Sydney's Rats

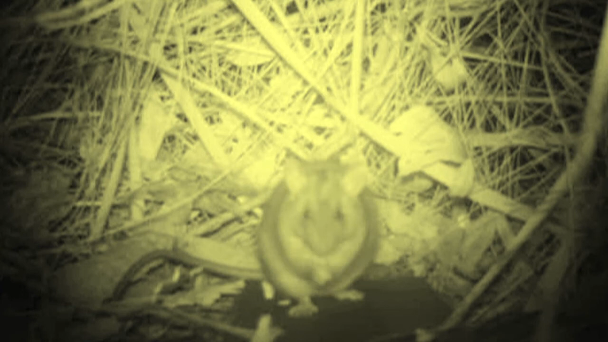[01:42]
That's right. What makes them, how you can tell is their long tail. Yeah. It's longer than the body. Yeah. It's quite thick. It's quite thick. That's right. They've got big ears. Yeah. A long sleek body, but they can be sort of a gray color. They can be a fawn color as well. Okay. And they live in around humans. So what do they eat?
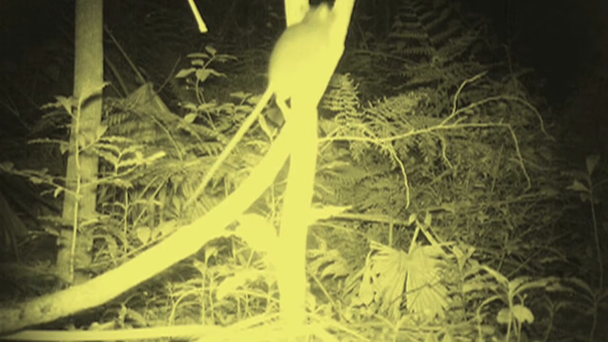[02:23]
That's right. That's really what makes them quite distinct and novel in the Sydney environment at least. Yeah. And they climb trees. That's why they've got the long tail for balance. For balance. Okay.
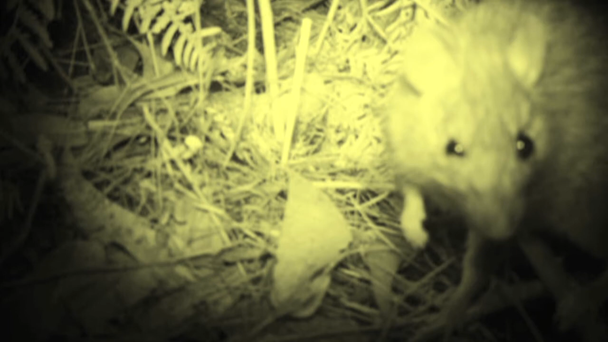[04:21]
A very big rat. Yeah. And they're also quite aggressive. Okay. Aggressive. Yeah. Yeah. Um, they're actually aggressive towards black rats as well. But for some reason, which we don't really understand, they haven't really gotten into the Australian bush all that much,
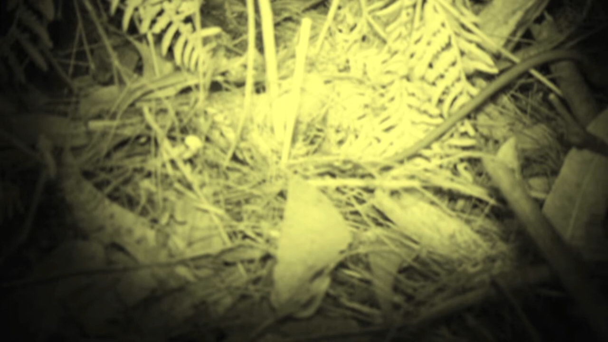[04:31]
which is a good thing because for example in New Zealand or the South Pacific, a lot of species are at risk because of predation by brown rats. Mm-hmm.
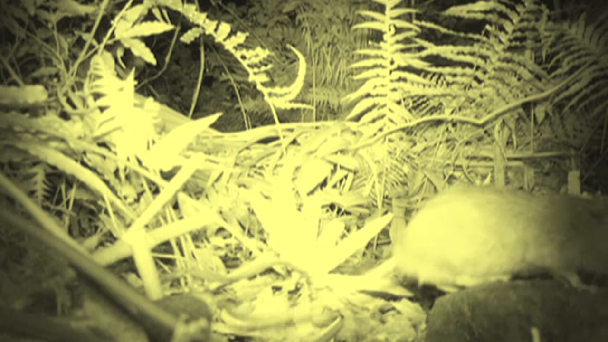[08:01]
They've got a more of a rounded nose, I guess, as well. Yeah. They're less ratty looking. Yeah. They're cuter. They're cuter, of course they are. They're a browny colour. Sometimes they've got a bit of a white belly. Belly, yeah. These aren't quite as big as in a black rat. They don't climb, which means that birds' nests are safe from them.